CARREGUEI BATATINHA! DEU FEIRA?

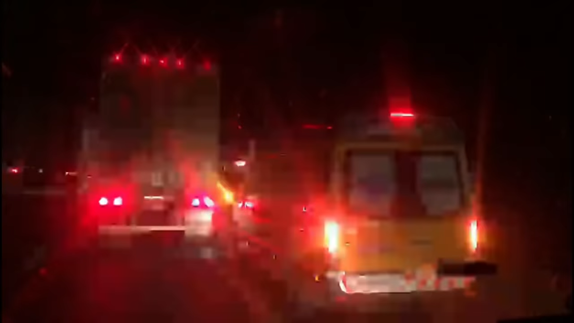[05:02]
O que aconteceu na descida da Barranqueira e Boa noite? O que aconteceu na descida da Barranqueira e Boa noite?
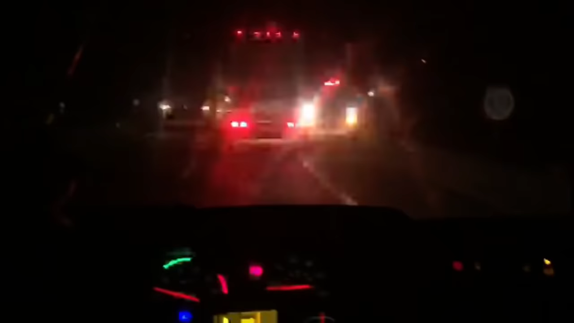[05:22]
Eu sou muito de saúde. Agora nem a ambulância não consegue passar. E o povo não vê, será que a ambulância vai passar? Só pode que não vê.
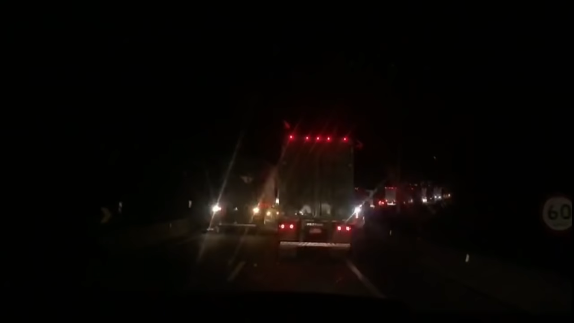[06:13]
Ai, que zebra, meu deus do céu. Parado na seta do noventa. É, pedir para ser assaltado, pedir para... Ia dar tudo certo de chegar lá mais ou menos cedo.
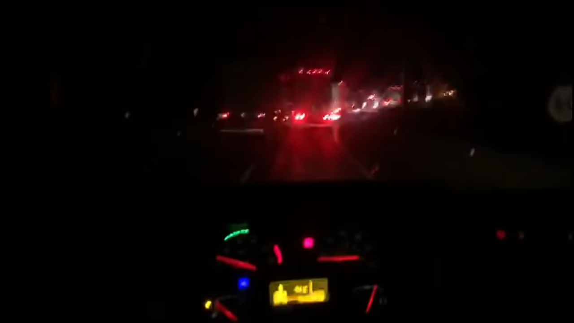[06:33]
Agora, é, eu desisto de fazer. De querer chegar nos horários certos. Desisto, desisto. Não tem como. Ou tu é louco. Tô com vontade de me meter atrás da ambulância aqui e me sumir junto. Que desgraça.